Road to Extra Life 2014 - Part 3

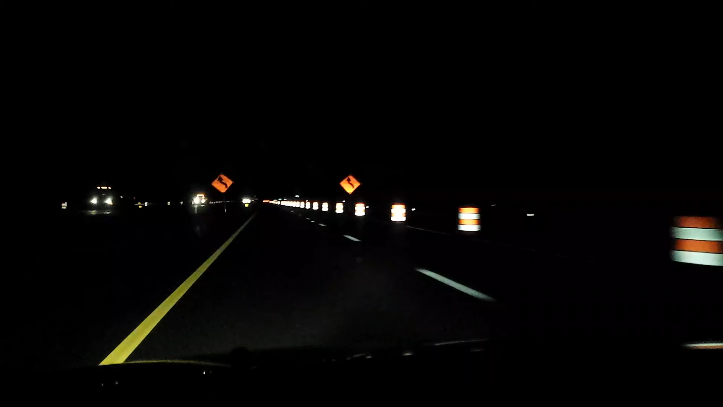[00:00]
All right, part three, road to extra life, yo. You don't need to see me. Look at all these wonderful barrels that I've been seeing all freaking night. So things went pretty well through Indiana, wasn't too bad at all. A couple weird speed zones, but nothing big. Then I got to Ohio. I'm only about 20 minutes out from Toledo for breakfast. And sure enough, more barrels. So like I said before, Illinois was pretty much all construction.